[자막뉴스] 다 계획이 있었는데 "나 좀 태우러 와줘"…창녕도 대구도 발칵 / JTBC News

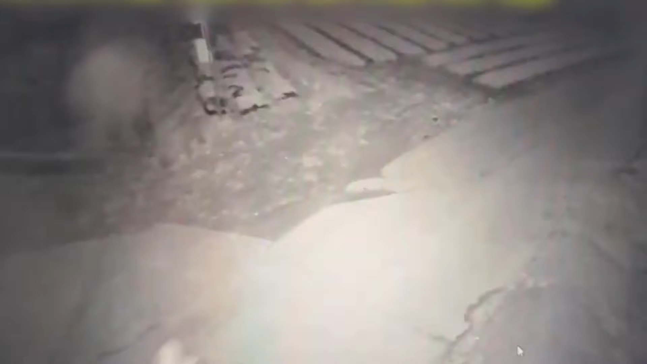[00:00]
커다란 배낭을 메고 모자를 쓴 남성이 자전거를 타고 바싸이 난 길을 지납니다. 하천에 놓인 다리도 건넙니다.